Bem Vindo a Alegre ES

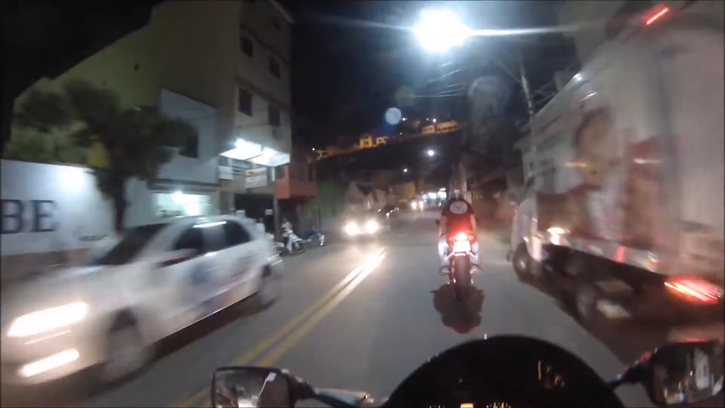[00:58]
Olha o trenzinho da alegria, vamos ver como é que está o movimento estático hoje.
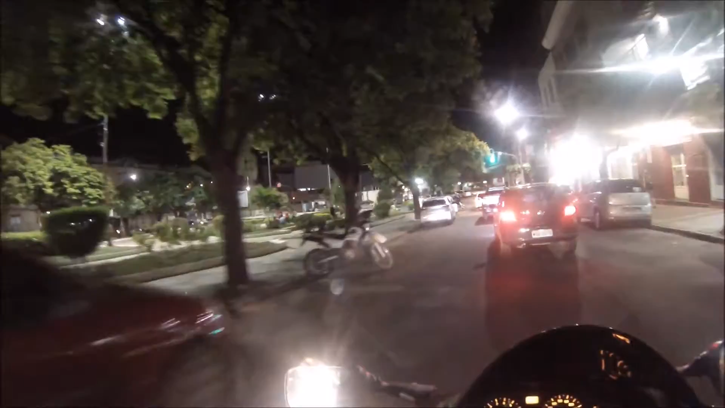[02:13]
Aqui é o centro da cidade, um pouco movimentada.
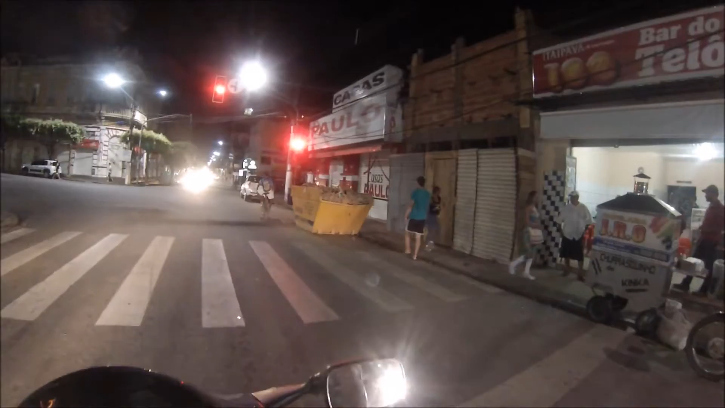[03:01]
Vamos ver como está o movimento. Aqui é praticamente o centro da cidade.
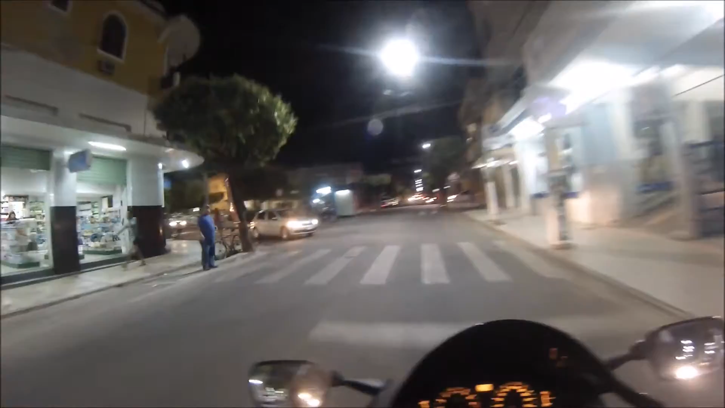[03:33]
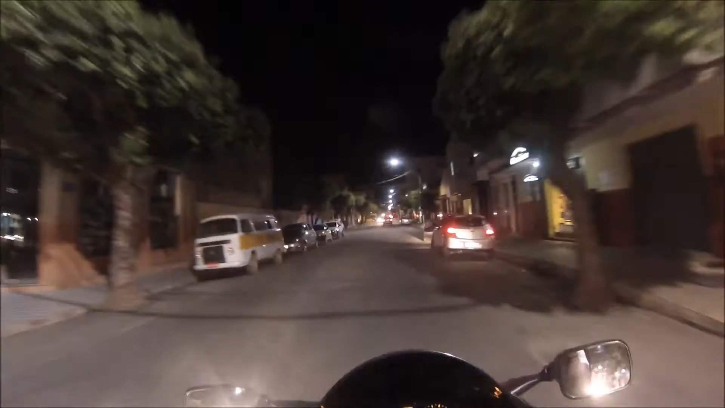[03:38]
No final da rua aqui, ficava bebê. Pegando a direita. Pegando para a esquerda, segue para a faculdade, com a UFES. Gostei chega. Fica a direita.
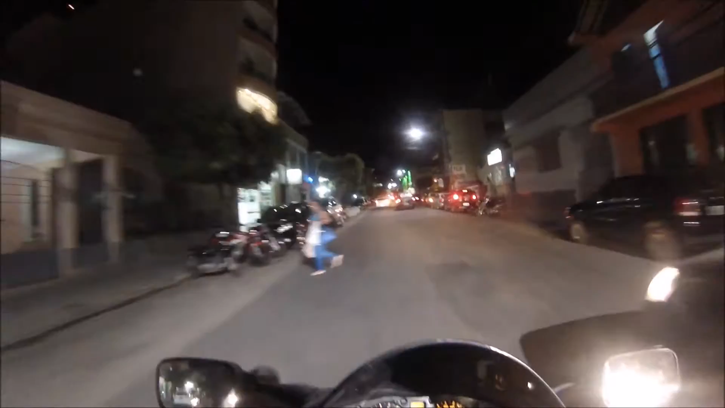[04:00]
Ok lá. Dando um rolê na cidade Ver qual o movimento Final de semana
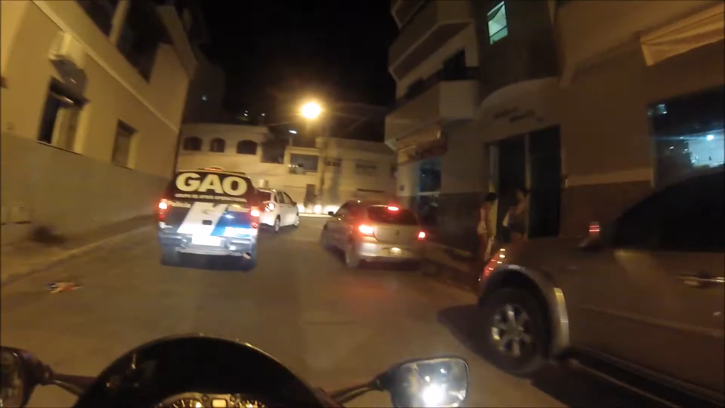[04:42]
Subindo o murro aqui pra esquerda